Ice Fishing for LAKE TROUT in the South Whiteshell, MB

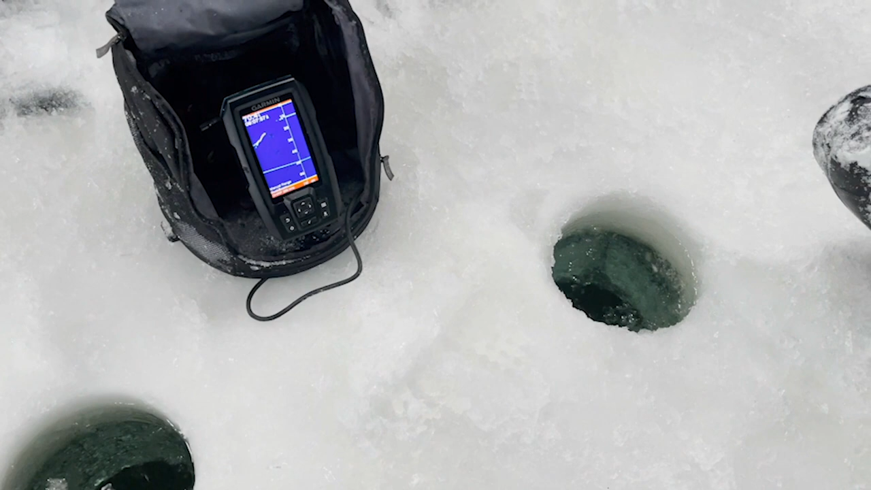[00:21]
you still after it so we're
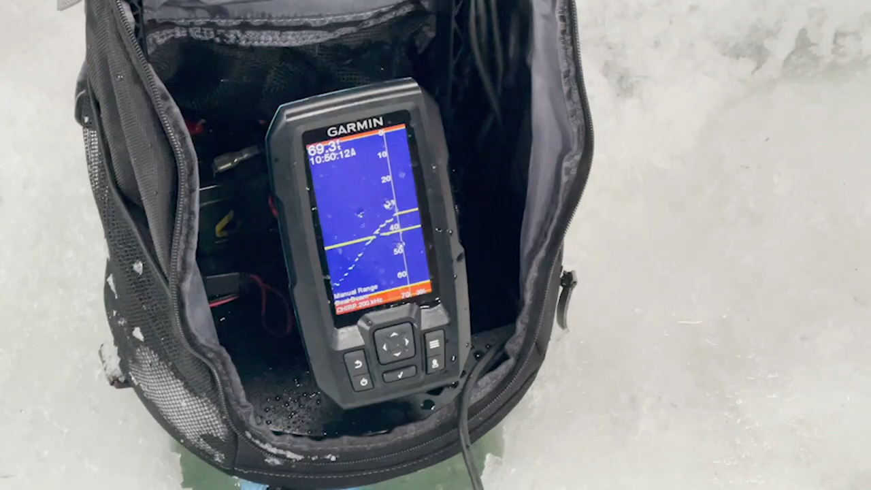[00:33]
in 65 feet of water and we're just going up and down the column trying to get these lake trout to come chase our baits I got Luke to pull up here and show you what we're using
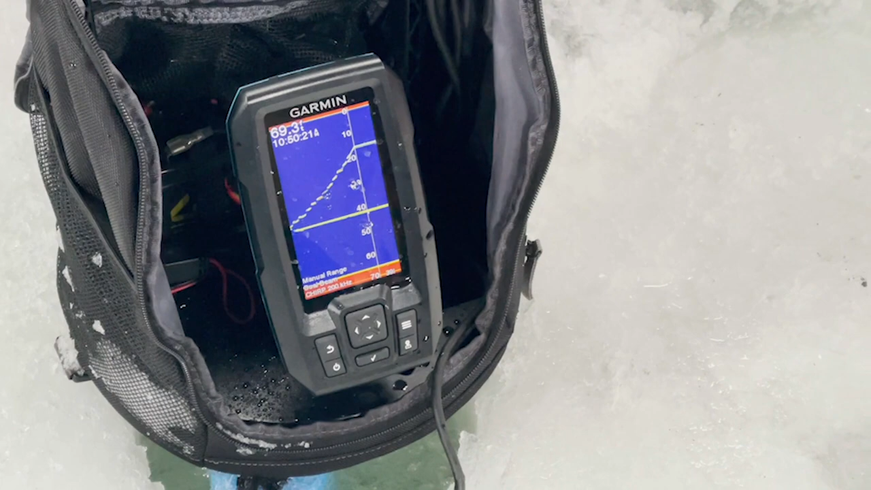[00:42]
we're just using a pretty simple jig actually with tube bait and then I've actually added a stinger on there just to